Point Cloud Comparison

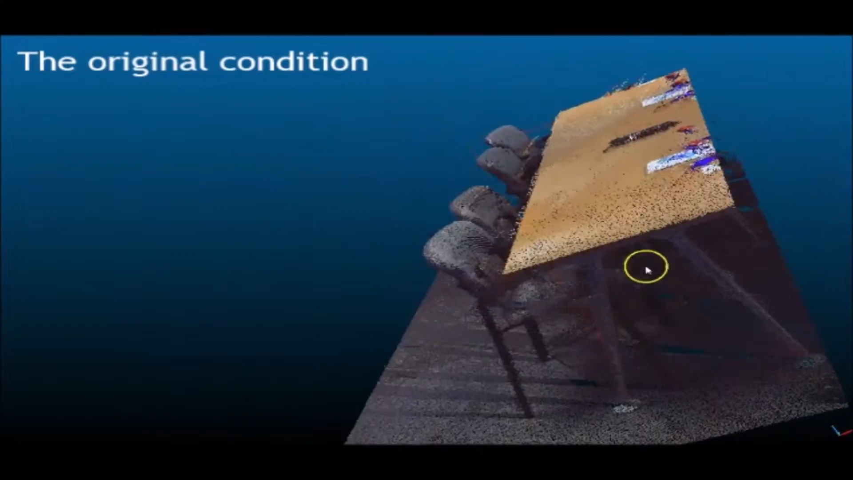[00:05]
Point clouds can record three-dimensional objects with great accuracy.
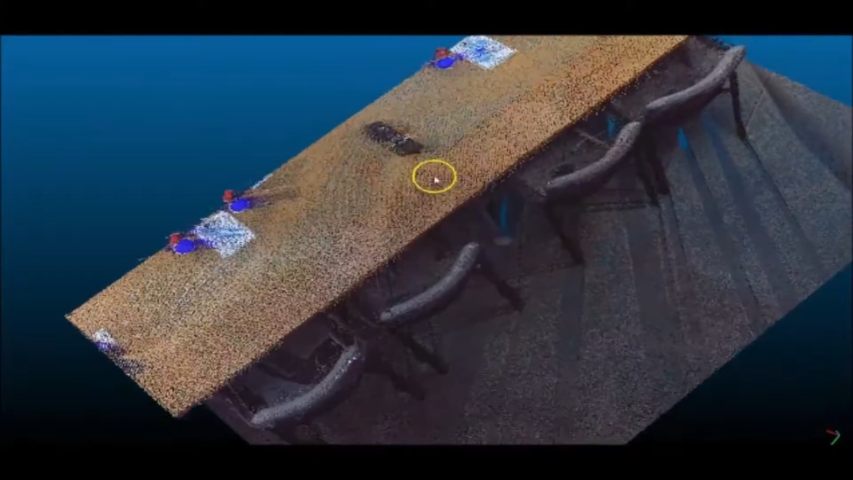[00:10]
Current software allows you to overlay and compare one point cloud with another and highlight the differences.
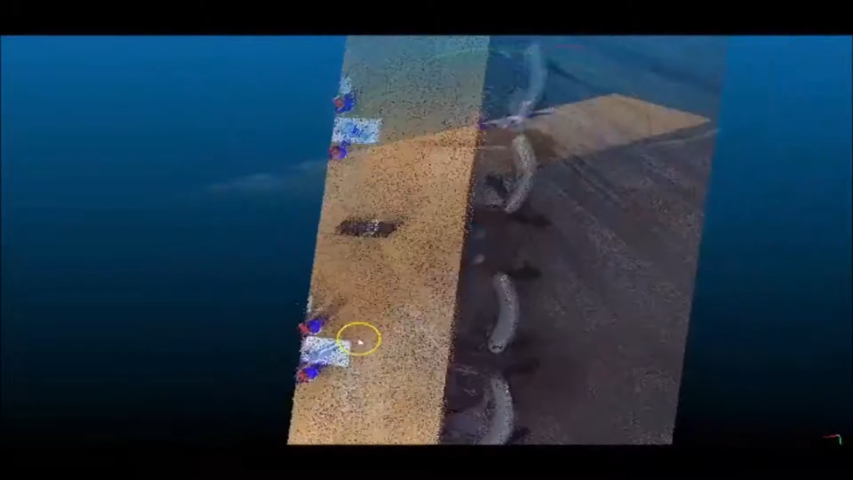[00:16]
This can have many applications, such as recording construction progress.